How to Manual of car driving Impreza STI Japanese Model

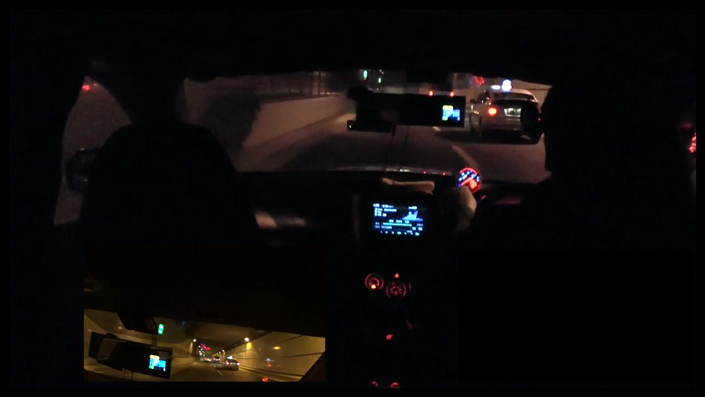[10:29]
メータが上がるんですよでこれが80って今書いてるのが水温計ですでこの上アクセル回路ですねこんなの見ないんですけどアクセル踏むとちょっとほら上がるじゃないですかアクセル回路を示しておりますそうですねあとは車の運転のコツといえばそうですね速度あんまり